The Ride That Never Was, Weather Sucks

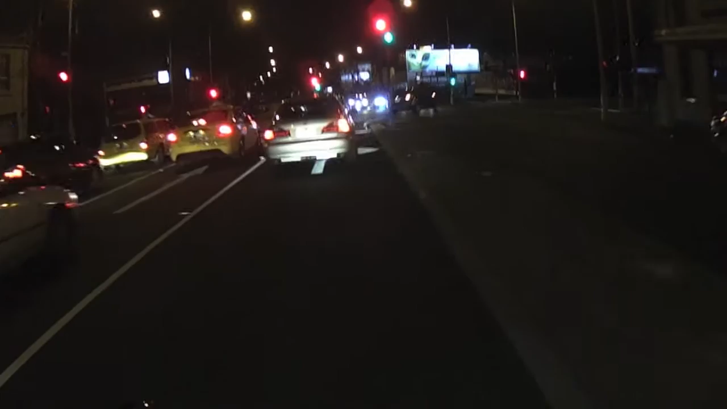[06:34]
Come on, stay green, stay green, stay green, stay green. Oh, yeah. She's not doing real good backfires tonight. It's probably because it's a bit colder. Oh, well. Oh, bloody hell. There's bloody cops everywhere. I ride past really slow. Oh, I don't like doing this. Because I know, for a fact, my light is going to go green before theirs. They're going to hear me go past, and they'll probably go whoop, whoop.